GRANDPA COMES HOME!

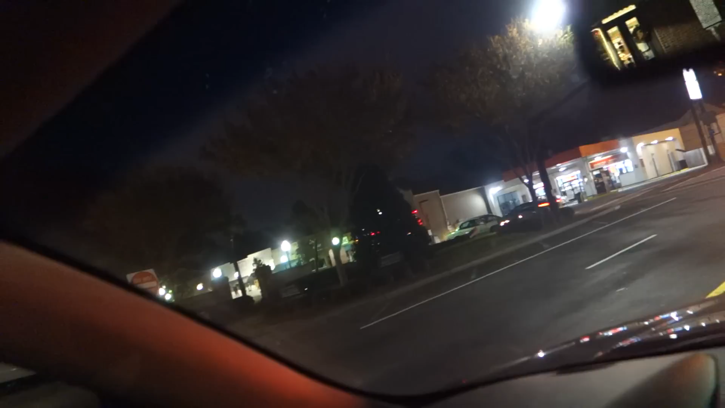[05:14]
She took the long way to Five Guys just so she could see the downtown lights. Yeah, I love a downtown light.
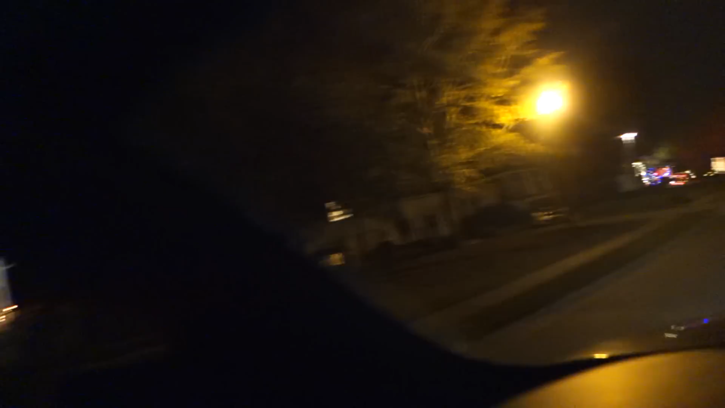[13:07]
With your front porch. I know. Nobody would see it, though, Cindy. We would see it. I mean, nobody... Cheery every time you come.
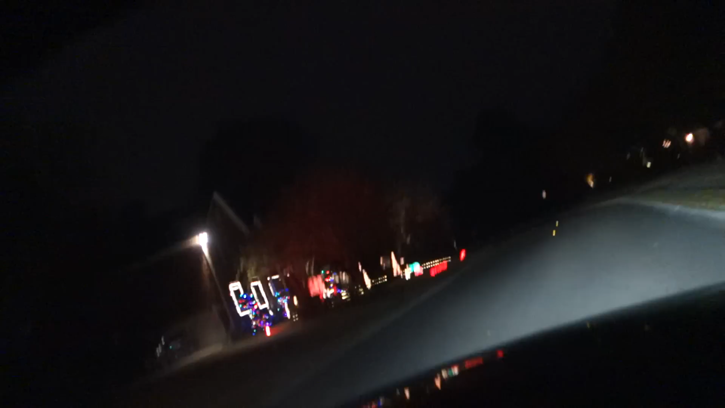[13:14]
I was going to say nobody drives by our house, but... Oh, my God. That's true. A lot of people drive by. Is that where slamming on brakes over? Look at that.
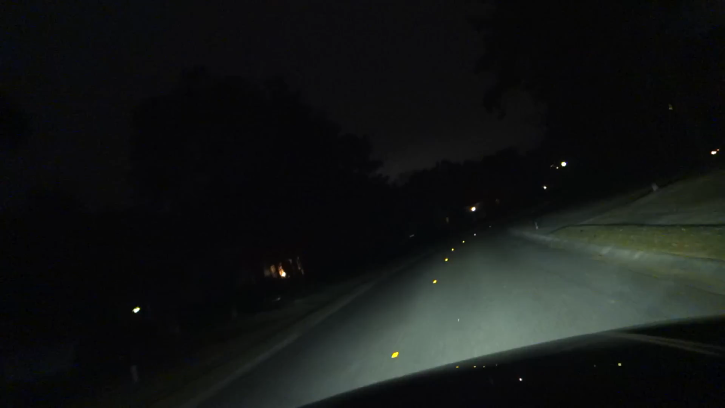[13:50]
Oh my god. Oh, I see lights from the distance. What I feel is. Like I'm at the light show. Oh, wow. Oh, look at the this. Light okay, show. Wait a minute. That's beautiful. Stop your car, Bridget. Even I wanna get out to look at this one. Oh my god, they got Christmas trees on their porch.
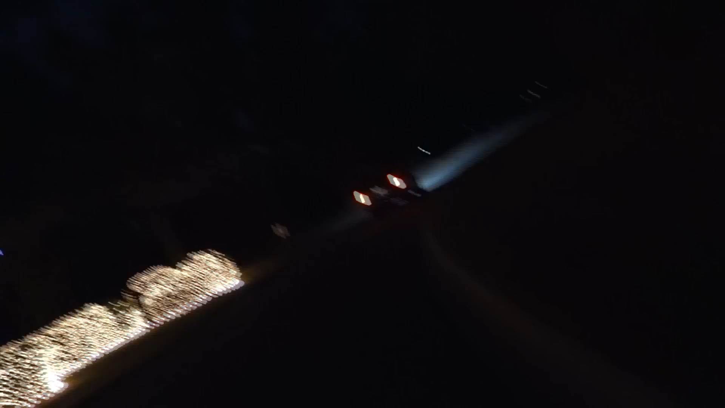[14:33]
Oh, there's people up there. Oh shit, there's people.